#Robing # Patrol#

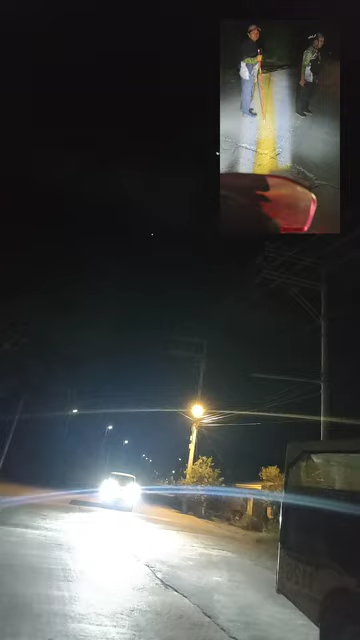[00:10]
Oh, iya, Tuhan. Aku ini, aku ini, ini, lagi. Tuh, dia, Bu. Lewat.